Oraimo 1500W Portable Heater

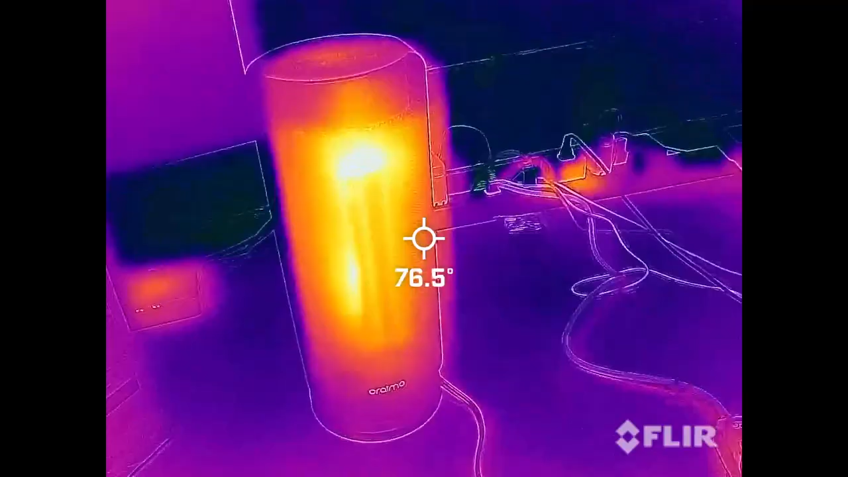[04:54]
okay here we have the heater with the thermal camera we can see it's still hot in the interior let's turn it on
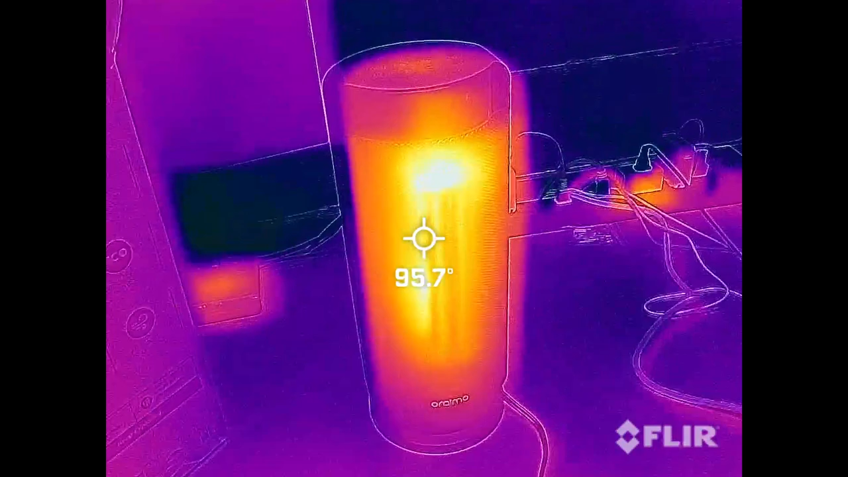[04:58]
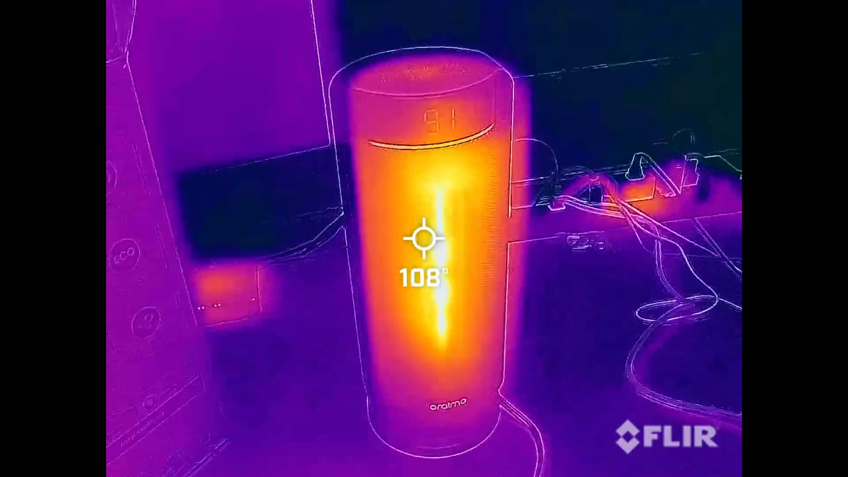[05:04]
so we're on low let's turn it on high
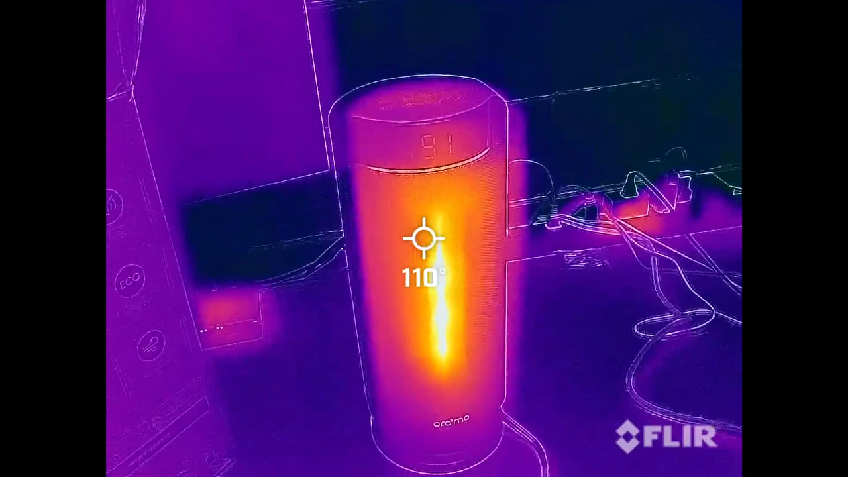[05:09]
so you can see the middle is heating up there
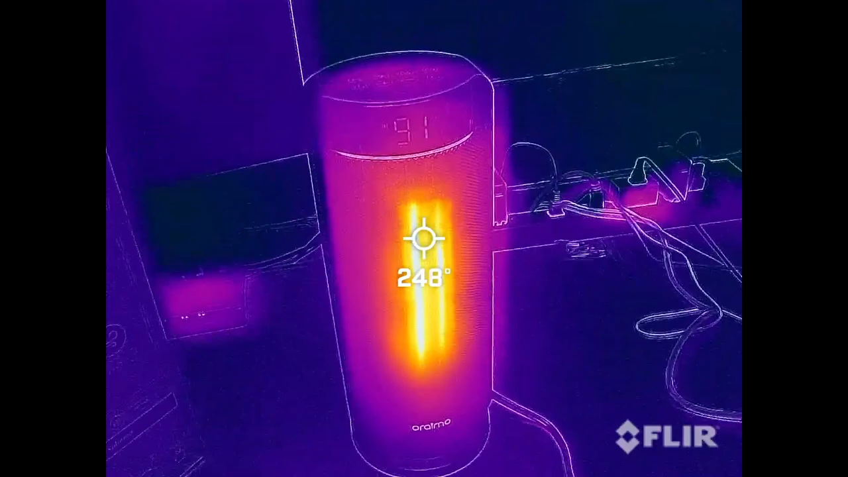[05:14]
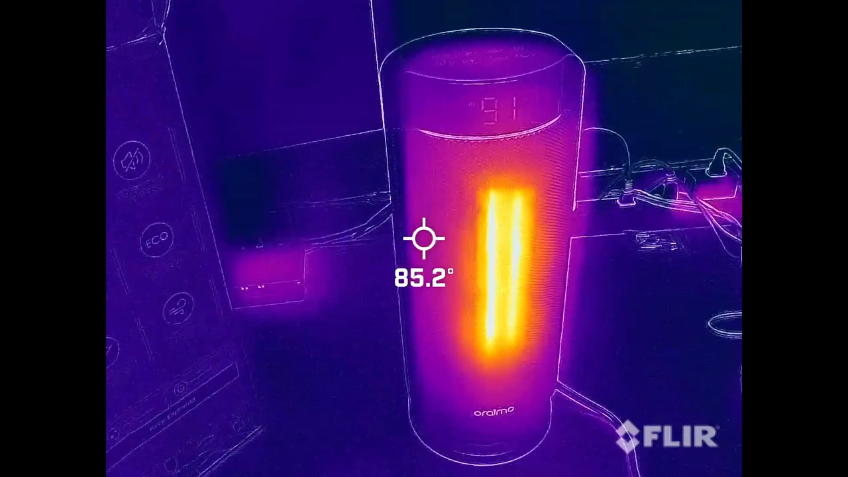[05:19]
we move to the edges it's around 80 degrees let's look at the back so the handle's around 70 degrees now this has only been running for a minute
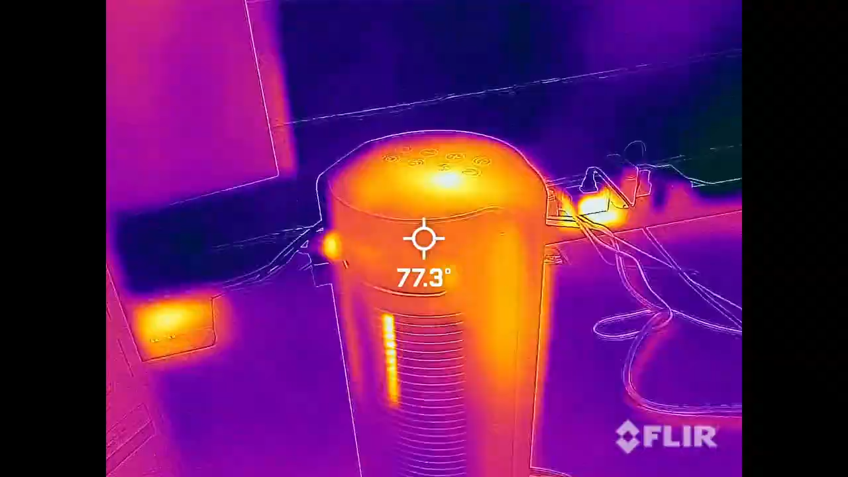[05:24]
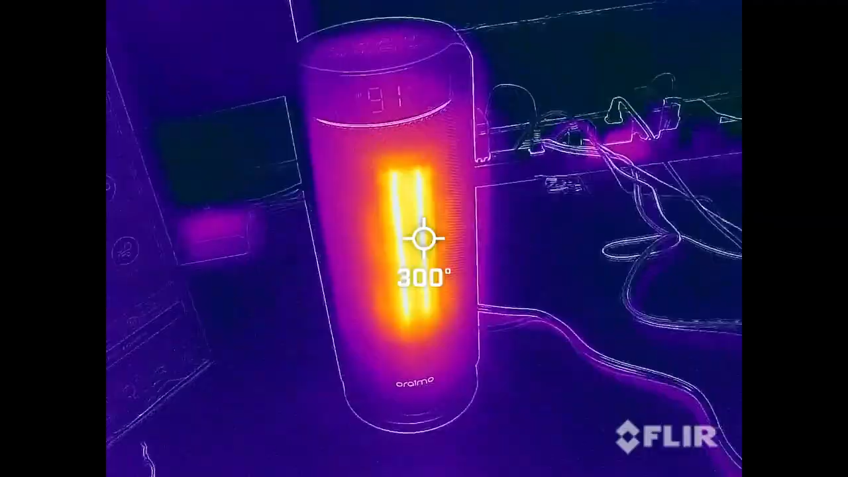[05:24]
you can see it's really heating up on the inside here next i'll point it out a wall so i'm going to let this run for a couple
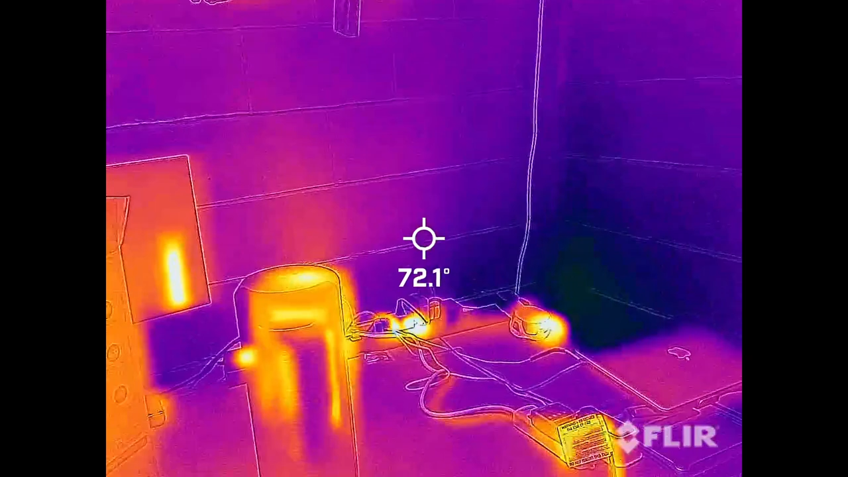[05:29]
minutes and then we'll come back and look at it okay i've been letting this run and you can see where it's heating the wall is warmer than the surrounding wall but let's look right in front of it it's not heating the surface that it's sitting on so it's really projecting that heat out now on